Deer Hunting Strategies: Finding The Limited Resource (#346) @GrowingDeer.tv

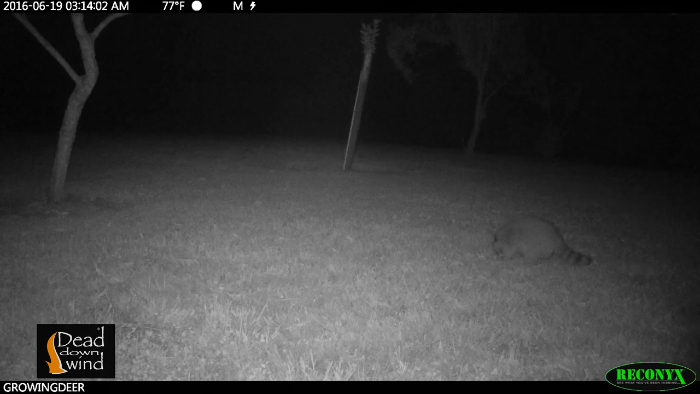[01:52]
Night after night, deer, coyotes, raccoons, rabbits,
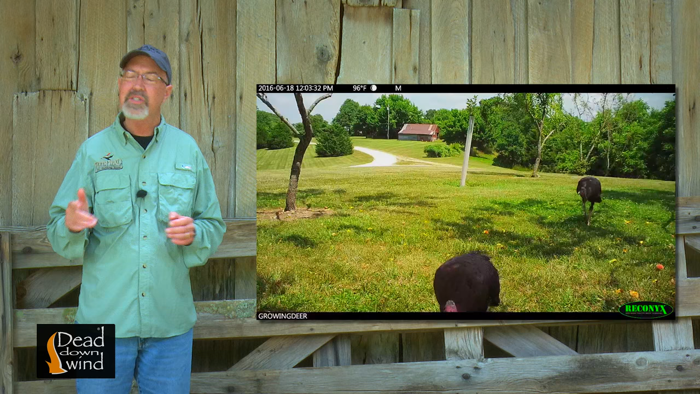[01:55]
and turkeys during the day were coming to these couple of peach trees in Tracy's yard.
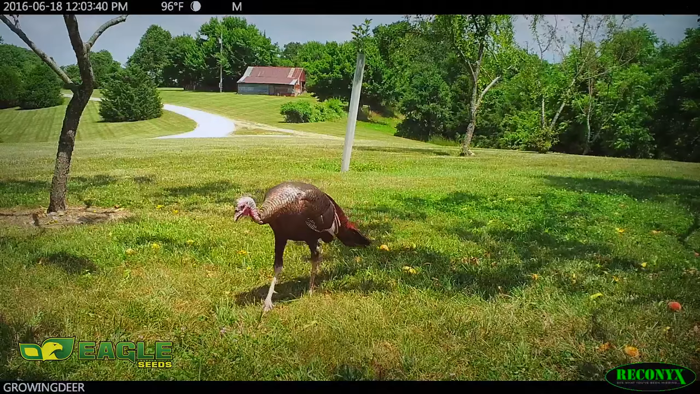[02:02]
This is a great illustration of what we commonly refer to as a limited resource. And finding limited resources can make or break hunting trips.
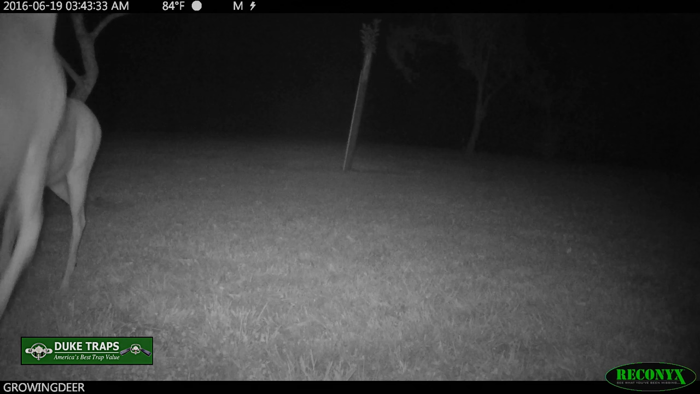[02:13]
There may even be a couple of Hitlister type bucks using this peach tree and,
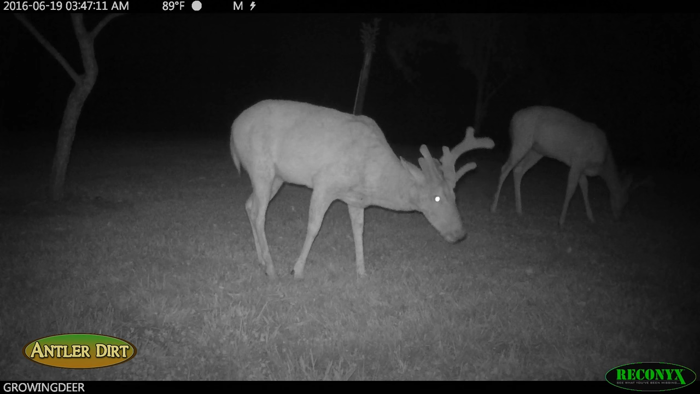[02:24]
again, it's less than 100 yards from my house. The pictures and footage from our Reconyx camera we placed to monitor this peach tree tell the story. And there's an incredibly easy lesson to take home from it. If you have something that deer like that's in limited supply, they will come anywhere to get to it, even in your yard. Even though we're only 100 yards from the house and our dog Crystal's all over this yard all the time,
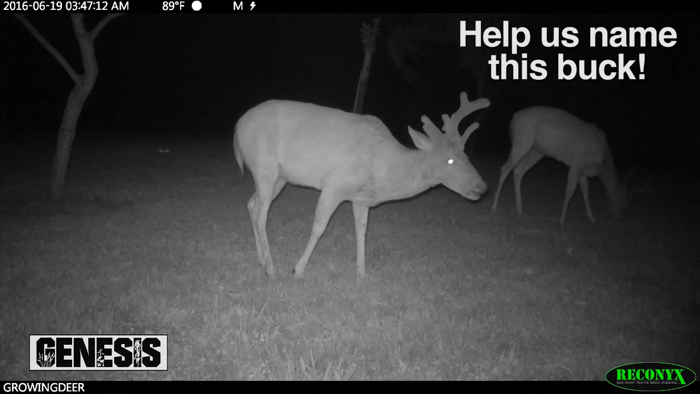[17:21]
His chest is so deep that his legs appear short. He's got a very thick neck for this time of year and the basal circumference of his antlers is large, even considering they're covered with velvet. We want you all to help us come up with a cool name for this buck. Check out the GrowingDeer Facebook, Twitter, or Instagram pages this Friday night, July 15th, and share with us a creative name.